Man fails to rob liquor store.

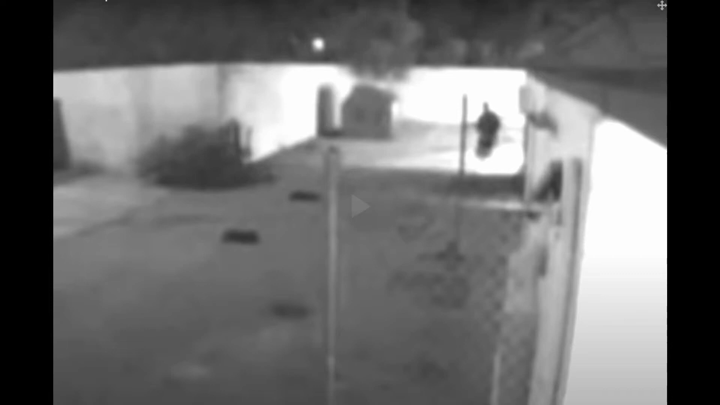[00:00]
Fort Worth, Texas. An intruder prepares to break into Paul's Liquor Store through the ceiling light.